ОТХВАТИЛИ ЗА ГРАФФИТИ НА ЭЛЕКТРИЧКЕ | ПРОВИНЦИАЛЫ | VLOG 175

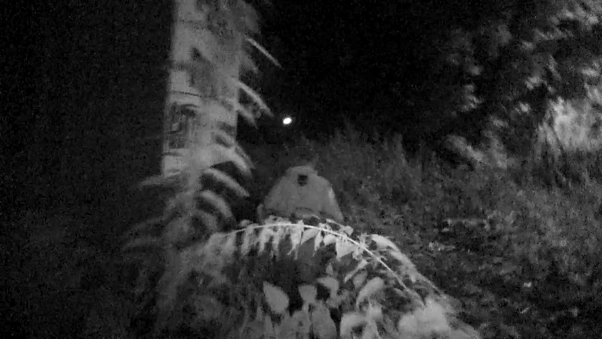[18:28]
Это, скорее всего, бумажек. Вот он, это я увидел, это бумажек. Я просто сначала смотрю, думаю, на ключ, что...